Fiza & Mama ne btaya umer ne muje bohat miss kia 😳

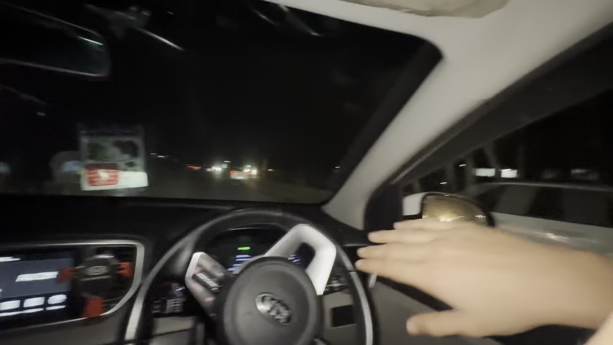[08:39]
वैसे तो अभी वैसे गाड़ियां तब से गुजर रही हैं पुलिस की, और पीछे भी गुजर रही थी, अभी भी आ रही है।
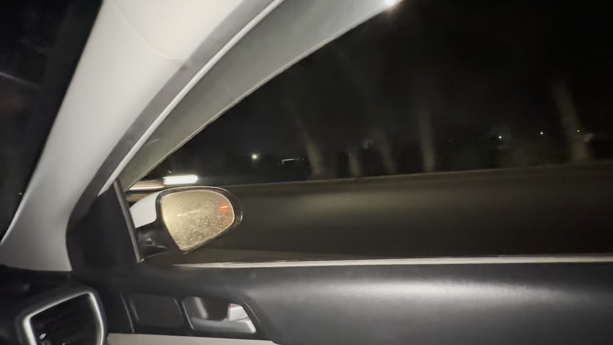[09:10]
क्या भाई, इतनी गाड़ियां तो आपके बरात में नहीं थी यार, जितनी गाड़ियां सदर के प्रोटोकॉल पे और भी हैं, अभी और भी पीछे। अच्छा वो पीछे तक ये वो उसी थे ना, वो प्राइवेट थी।